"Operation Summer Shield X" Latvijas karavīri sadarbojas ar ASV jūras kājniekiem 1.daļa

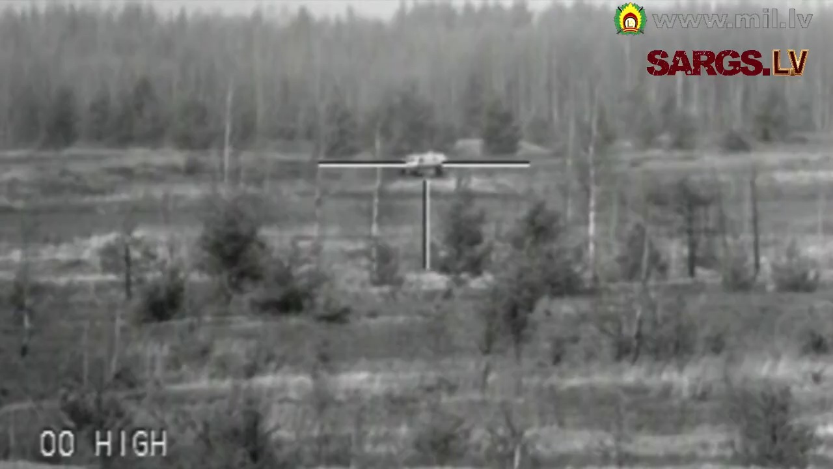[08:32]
un tas netraucē mūsu kājnieku virzībai. Pašlaik jūs redzat unikālus kadrus. Mūsu pretanku ierotas spaika izšauja.
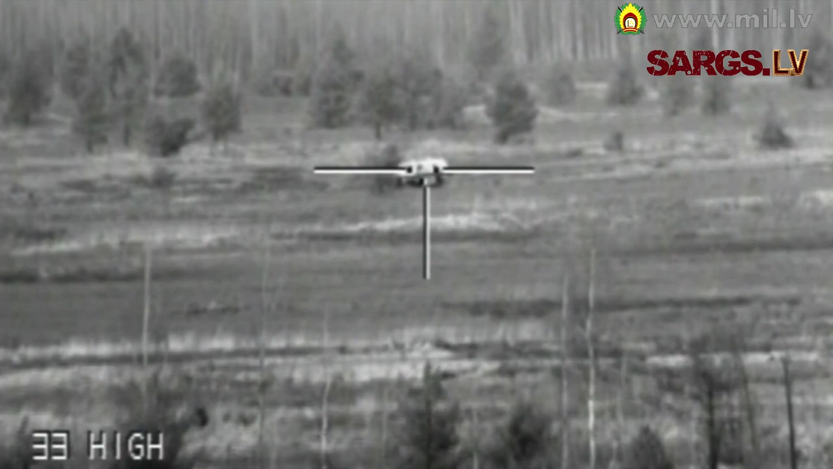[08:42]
Jūs redzat kadrus, ko parraidījusi videokamera no lādiņa pirmstā kopā ar
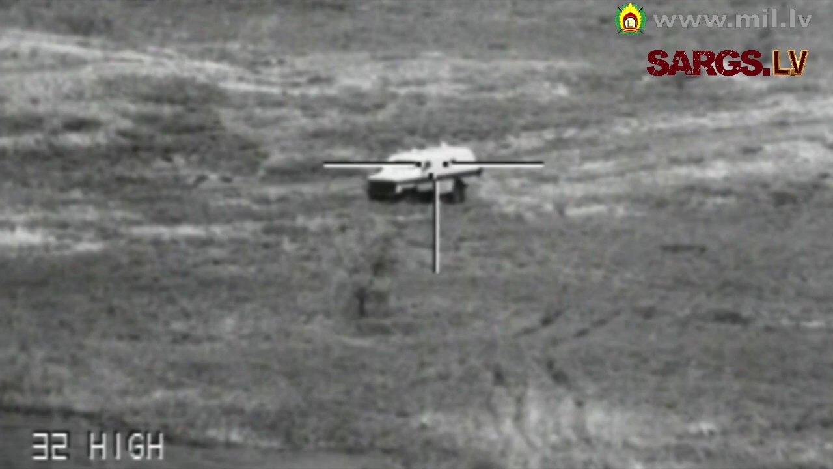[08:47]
šāviņu un pretinieku tehniku tiek iznīcināta.